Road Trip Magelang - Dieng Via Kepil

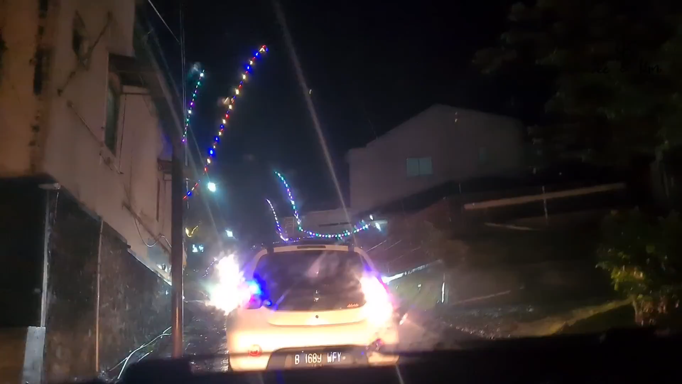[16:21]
perjalanan pulang menuju Salam itu sangat ekstrim jalanannya. Karena kabutnya tebal dan jalanannya sempit dan naik turun. Nah, seperti mobil depan ini, jadi dia kayak bannya itu kayak apa ya? Jadi tuh dia ngegas tuh malah kayak mundur gitu. Jadi hati-hati.
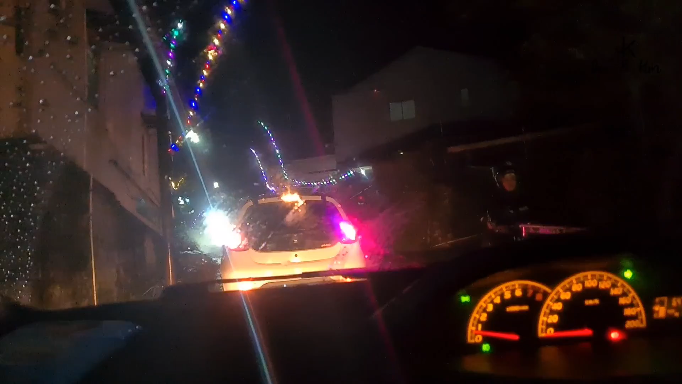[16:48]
Kok dia nggak maju-maju, Beb? Terus gimana? Ambil kanan, Beb. Bentar, nggak bisa. Udah bisa dia, itu mobil itu soalnya
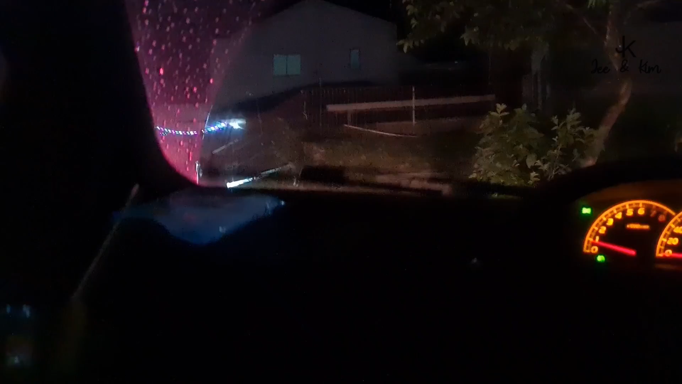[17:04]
ngeri. Jadi bantalan ngerinya. Iya, makanya aku bilang ambil kanan.